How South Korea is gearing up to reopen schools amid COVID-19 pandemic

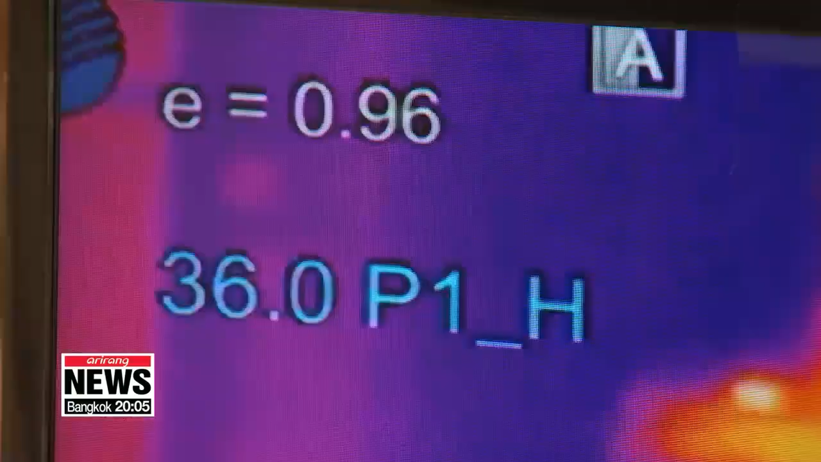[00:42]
with a thermal sensor in the hall and by their teachers in the class.
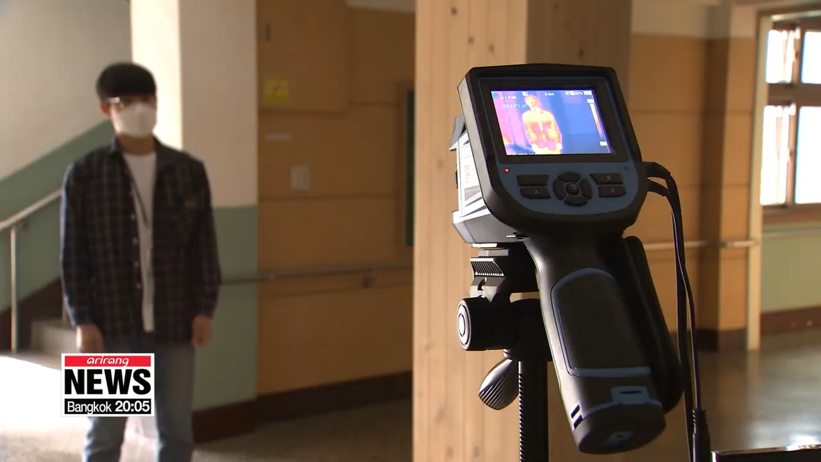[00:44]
Students don't sit next to each other in the classroom.